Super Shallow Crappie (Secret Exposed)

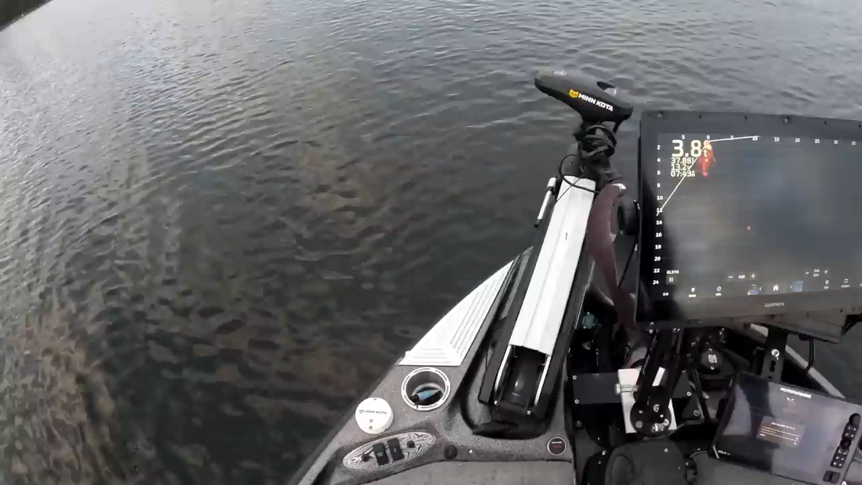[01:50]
i always put that garmin live scope in the water extremely soft because i don't want it to have the compass airs that you see a lot of people experience you experience that when you put that in the water extremely fast and there's gonna be our view for the day i think you guys are gonna enjoy it went out fishing with marcus last night and we had a ball i expect good things today
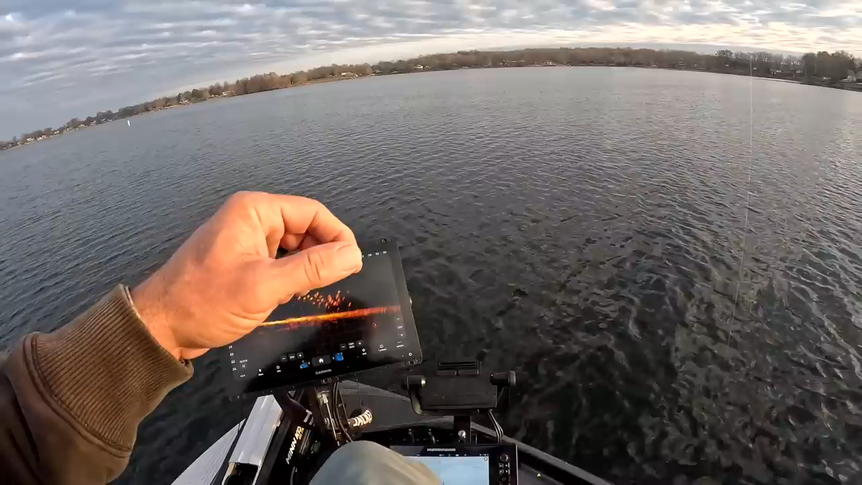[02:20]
and there's our first fish little school to just come by if you look at the screen you know you have to kind of be quick because these fish are moving in and out of the shoreline this is a really solid fish
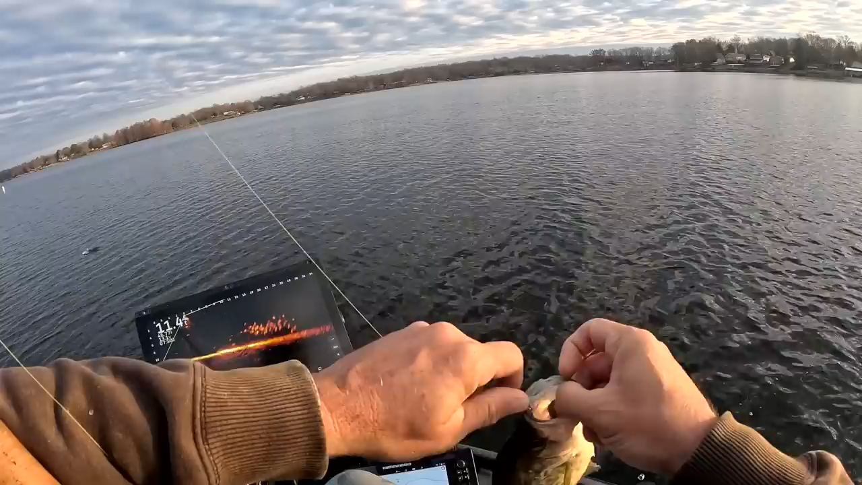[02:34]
and we're gonna keep him we're gonna keep some fish we're gonna keep some for the fish fry but that is a solid fish and that's just from this school coming in really quick and that's what you're doing and these winter times i mean it is a quick action it is a drop here pitch out there scenario on my lake so you have to be ready to go always and being able to manage that 10 footer is a huge deal but that's our first customer on three pound fishing when
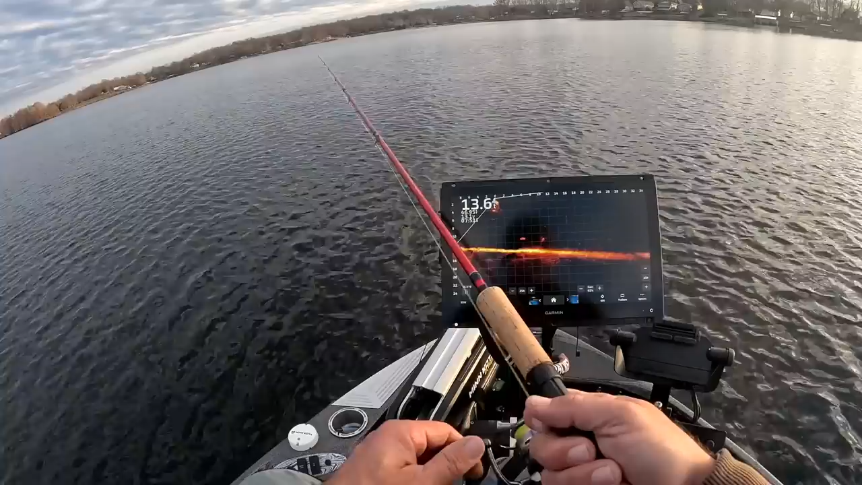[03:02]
it comes a customer right there let's see if he follows through with it yep
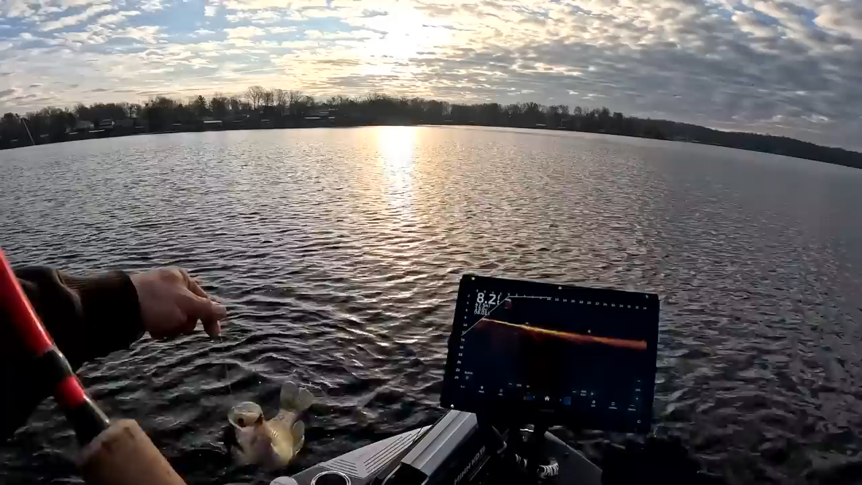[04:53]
oh i hope you guys saw that that was that was awesome that was flat awesome i want to invite everybody again i'm going to talk about it for a while now is the live scope everything you need to know on facebook i want everybody to go over there check it out look at that pile check check live scope everything everything you need to know it is a great group on facebook i'll put the link up here above and um that's what we're looking for right there folks hopefully they stick around yep look at that
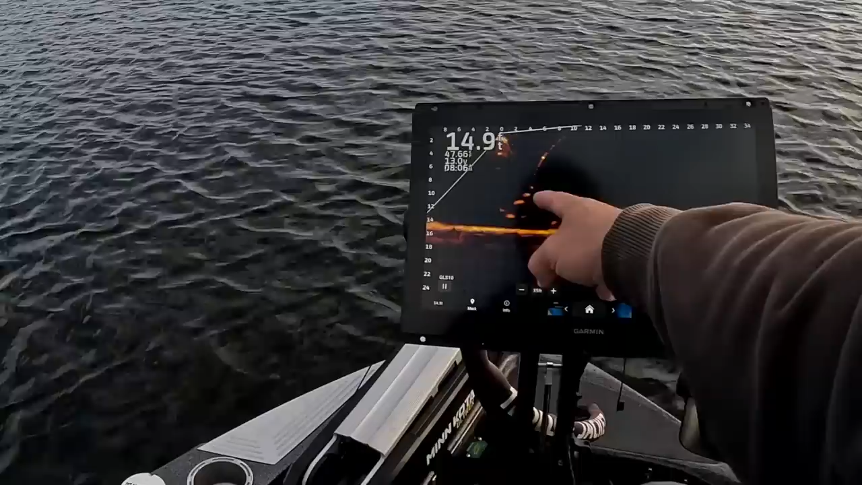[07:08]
look at this guy he's gonna trick is he gonna touch it let's see no this is me just dropping down because i see a school and there's the jig and all i did was it's a quick drop down and they you know if they're in the mood for these there i got them they're in the mood for those drop downs it's it's it's extremely powerful um good fish big fish um i don't you know some days they are some days they aren't this could be the big fish right now so far that is a big fish awesome deal
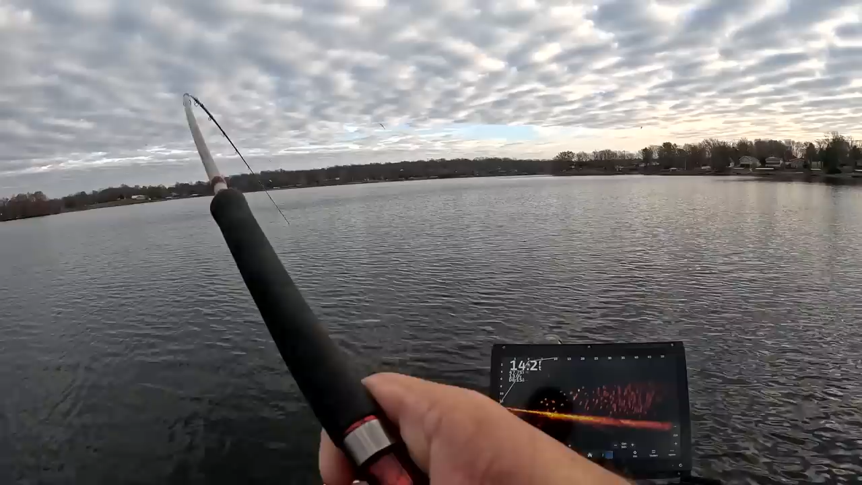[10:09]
could be a bass it is a bass so maybe the hair jigs catch bass i don't know look at that
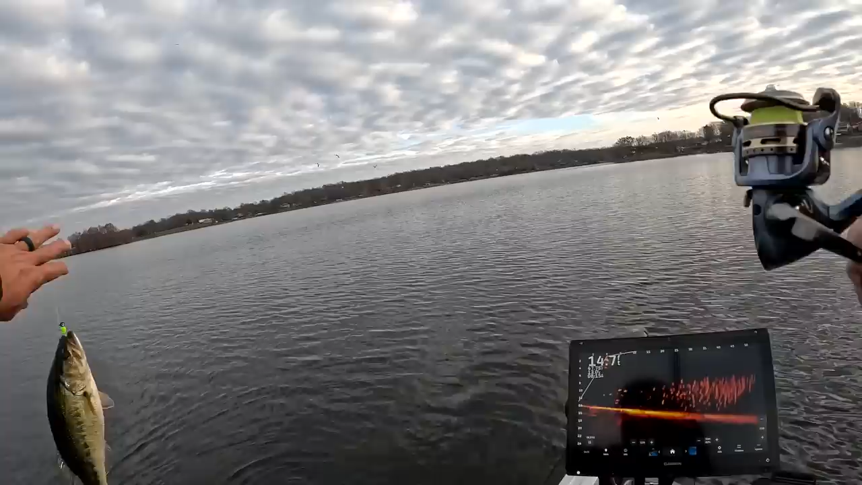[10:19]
all right no big deal we're going to do it again okay we did have some action so that was intriguing so we're throwing right back in there i can already tell you i would have caught a couple fish if i had a plastic on right now at least that's the way i feel or i need a different color for this hair jig they are drawn to it but they do not want to take it so it's coming off they are just stacked up on that little hillside here we go and there's our first fish easy peasy right